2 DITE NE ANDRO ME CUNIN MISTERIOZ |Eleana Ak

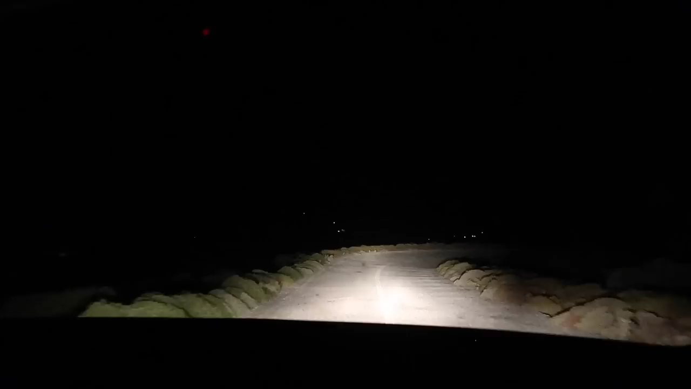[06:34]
sepse shikoni që është veç me kthesa në mes të malit, edhe nuk ka as një pikë dritë. Arritëm!